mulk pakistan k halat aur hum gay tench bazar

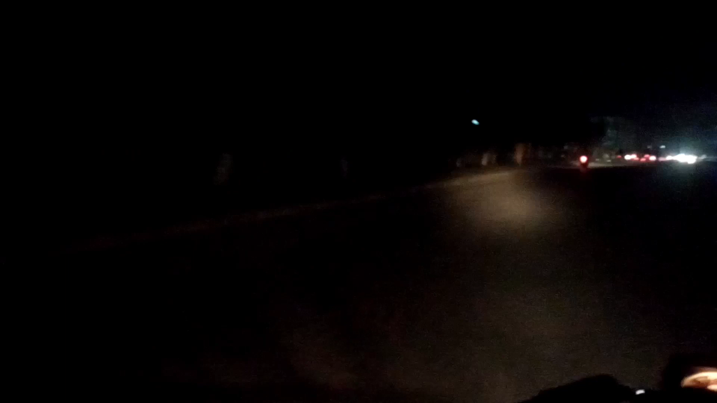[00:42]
ये रास्ता टेंच की तरफ जाता है, लेकिन हम बीच में से शॉर्टकट निकलेंगे क्योंकि उस रोड पे बहुत रश होता है जो मेन रोड टेंच की तरफ जाती है, आखिरी स्टॉप की तरफ। एक तरफ 22 नंबर है, दूसरी तरफ आखिरी स्टॉप है।
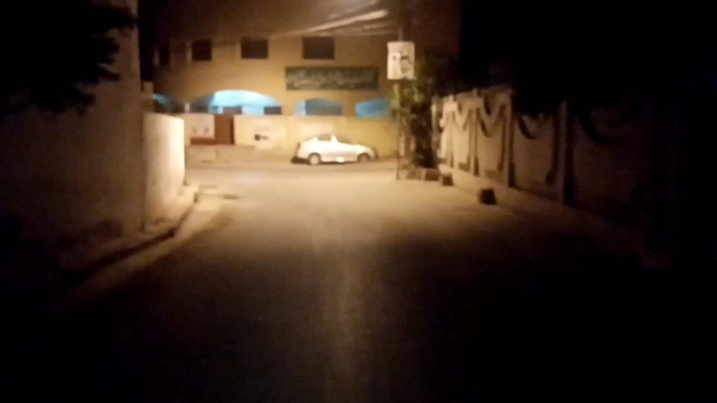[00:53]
ये बीच में एक कॉलेज आता है, एलिमेंट्री कॉलेज है ये। तो बासित और माइल को नानी के साथ, नानी के पास घर छोड़ के आए हैं।